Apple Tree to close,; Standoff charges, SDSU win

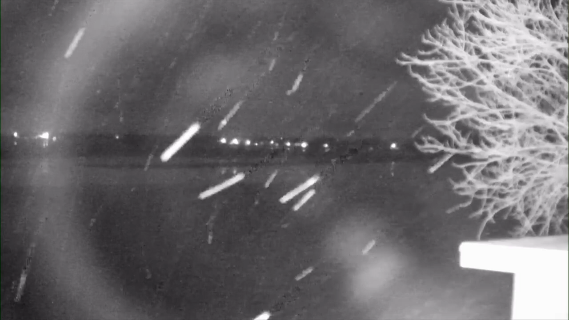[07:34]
Here's a look at Lake Madison again where the snow's coming down. Enjoy your Saturday.